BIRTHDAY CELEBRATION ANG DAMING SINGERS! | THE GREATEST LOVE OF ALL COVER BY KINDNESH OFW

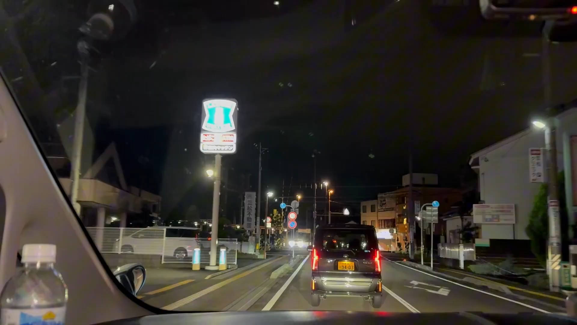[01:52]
Bumabiyahe na po tayo guys, papunta po sa Philippine Food Store and Restaurant. Yan, dito po sa Gifuken.
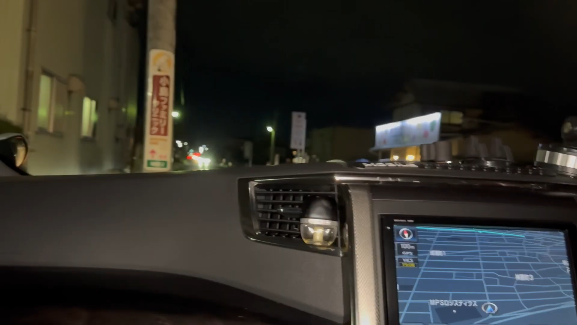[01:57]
So mula po sa amin guys, nasa mga 15 minutes lang po kung wala po tayong traffic.
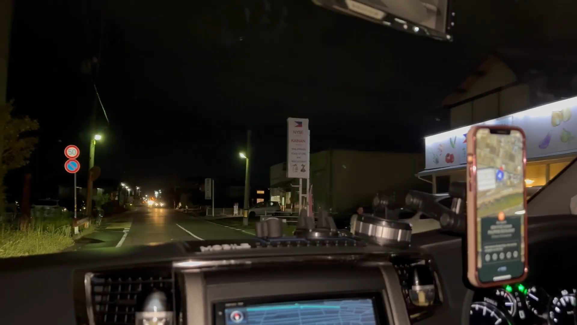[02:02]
Ayan, so nakarating na kami dyan guys, at may parking area po siya mismo sa harap din po ng kanyang restaurant.
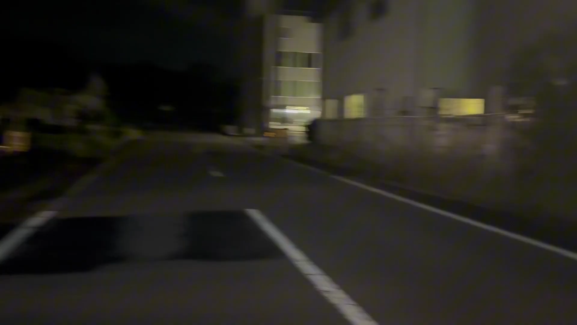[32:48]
Pakita ko lang po yung parking area nila sa harap mismo ng restaurant. And then, yung doon po sa kabila kung saan ako nag-park kanina.